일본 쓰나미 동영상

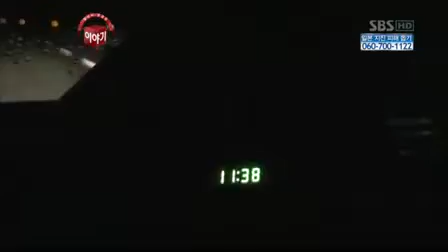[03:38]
출발한 지 7시간 만에 센다이시 진입에 성공했습니다.
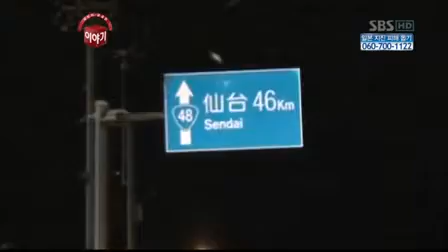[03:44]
암흑으로 뒤덮여버린 도시.
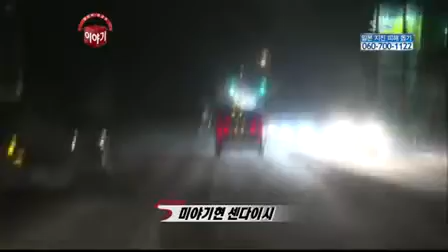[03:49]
살아남은 사람들은 폐허가 돼버린 재앙의 땅을 떠나려 하고 있습니다.